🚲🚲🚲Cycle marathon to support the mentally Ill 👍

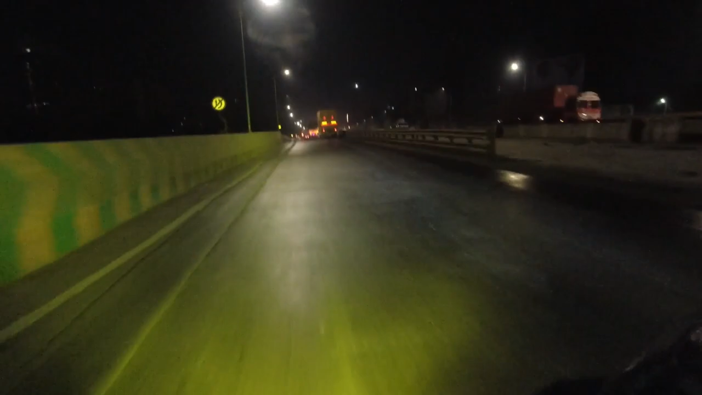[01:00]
सो गाइस रोहन भाई आ चुके हैं और जहाँ पे हमको जाना है ये चेकना के से नज़दीक ही है, ज़्यादा दूर जाना नहीं है। बस अभी यहाँ से हम 3 मिनट नाका पहुँचेंगे जो थाने में काफ़ी फेमस जगह है, और यहीं से हमको यू टर्न लेके जाना है। तो दिस इज 3 मिनट नाका जो आगे का सिग्नल दिख रहा है।
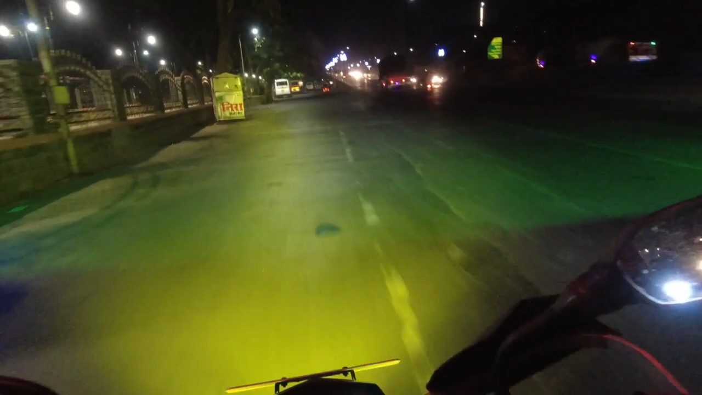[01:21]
अभी मैं यहाँ पे कट देख रहा हूँ लेफ्ट साइड में, कहीं पे रहेगा तो वहीं से यू टर्न मारेंगे, नहीं तो फिर हमको आगे जाके मारना पड़ेगा।
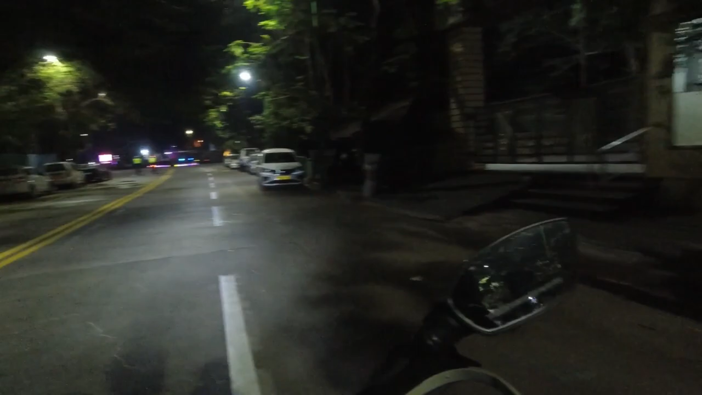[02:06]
इनफैक्ट वी आर द फर्स्ट वन टू कम, आप देख सकते हैं यहाँ पे कोई भी नहीं है।